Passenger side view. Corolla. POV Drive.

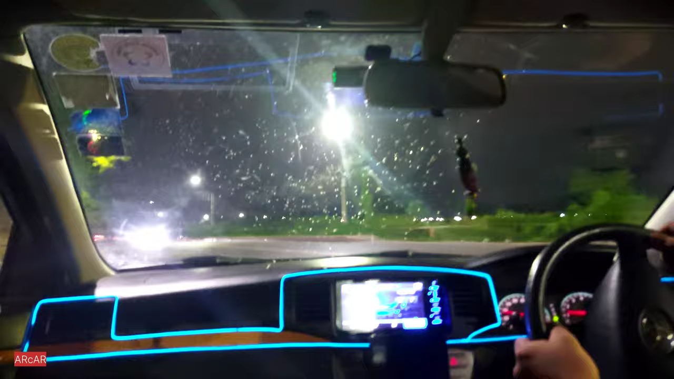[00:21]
It's going to rain, I guess. Brishti namte pare. Drizzle hocche. Kacher moddhe dekhte pacchen halka patla brishti cheta dekha jacche. It's going to rain.
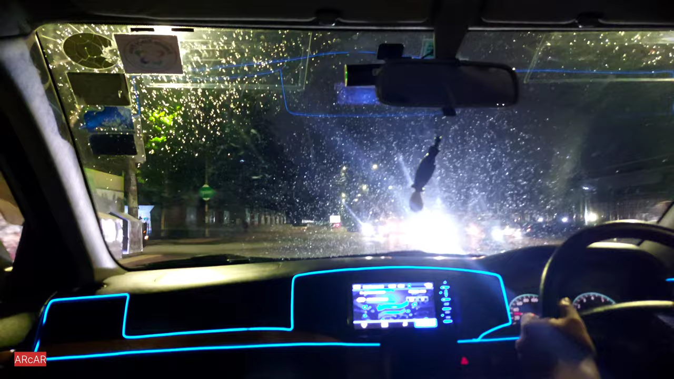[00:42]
Is going to rain, but I want a chakanaka rain. Choto khato brishti mani aajkal jomtese na brishti ta hotat kore kome gelo sei rokom koyek din fatafati brishti holo tar pore ar brishti hocche na so brishti ta hoye thakbe.
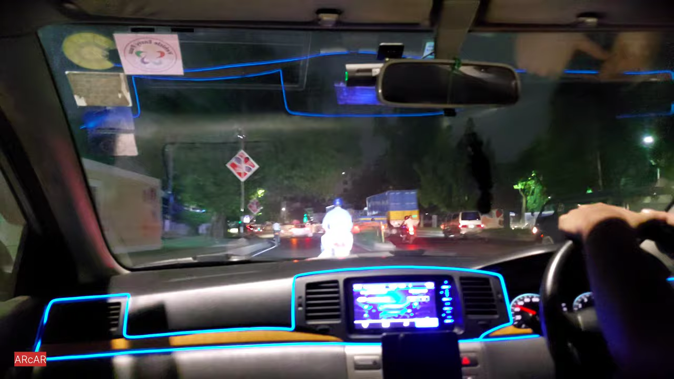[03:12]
Apache 4V সাথে একটা drag race হয়ে যাবে নাকি?
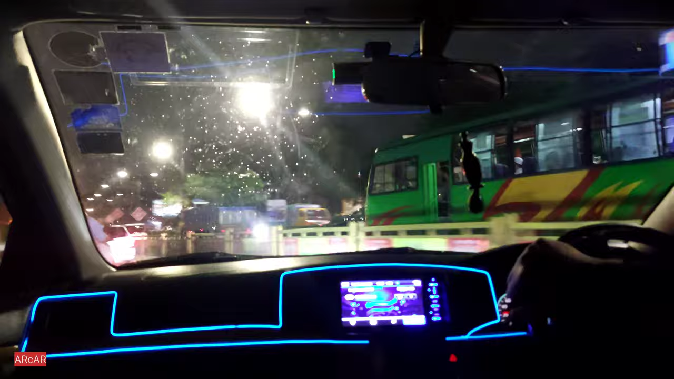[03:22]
Let's see. রাস্তা অনেক jam, which is not possible at this moment. ২০ লাখ টাকা বাজেটের মধ্যে একোয়া বাদে কোনো রিকন্ডিশন গাড়ি আছে নাকি আমাকে জানাবেন
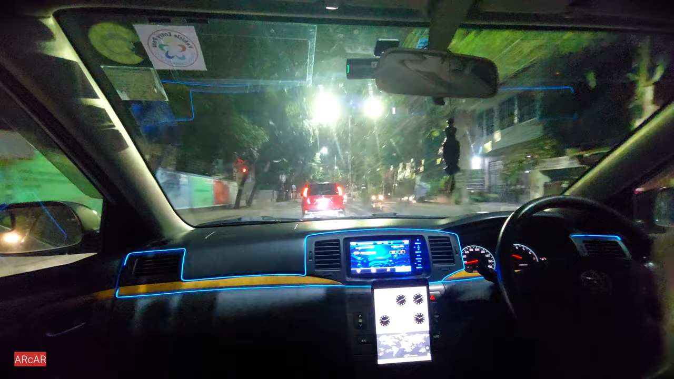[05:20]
আই থিঙ্ক ইফ আই ক্যান সি যে প্রপারলি রেকর্ড হয়েছে আমার ড্যাশ ক্যামের ফুটেজটা আমি দিব, ভাই কোন দিক দিয়ে এমনি পাস করতে চাইতেছে কেন, সেই রকম প্রেশার দিলাম।